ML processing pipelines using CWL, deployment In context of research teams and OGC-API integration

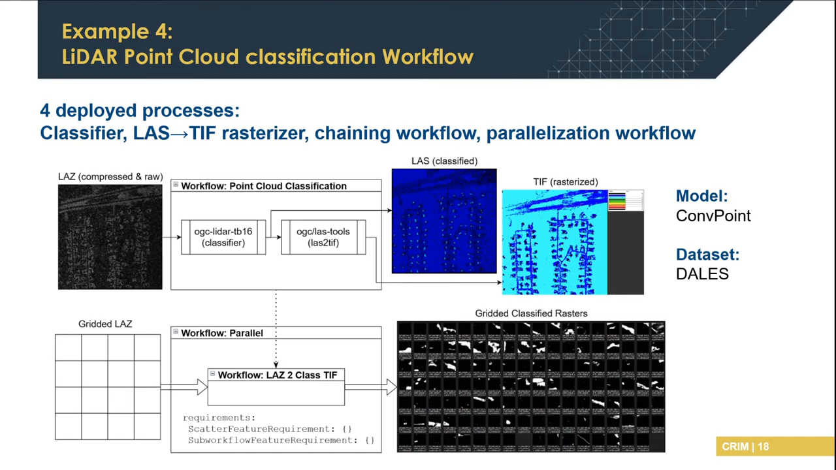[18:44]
The third process packages these two previous processes into a workflow that can be executed directly. And the whole pipeline is then parallelized with the fourth workflow using standard SQL requirements. So, here I present a very short example of one of the graded results we can obtain from this whole pipeline.
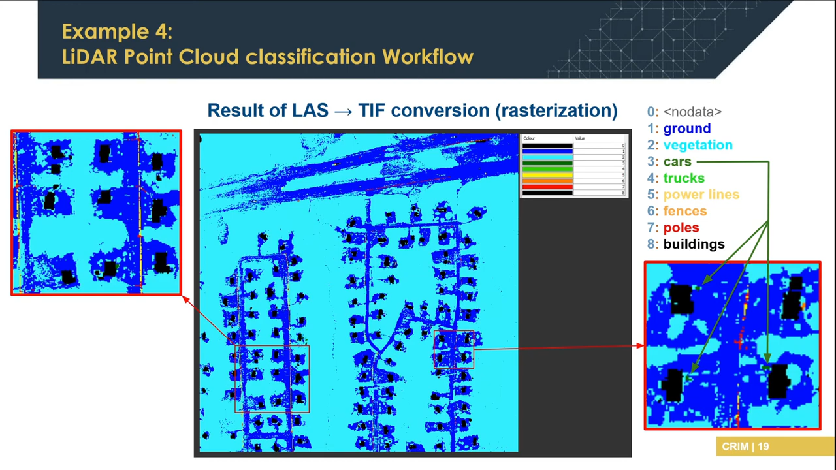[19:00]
And some enlarged results to ease viewing the small and finer detail. So, for conclusion, C2L is a great tool that helps CRIM to easily scale many of its processing chains and real use case.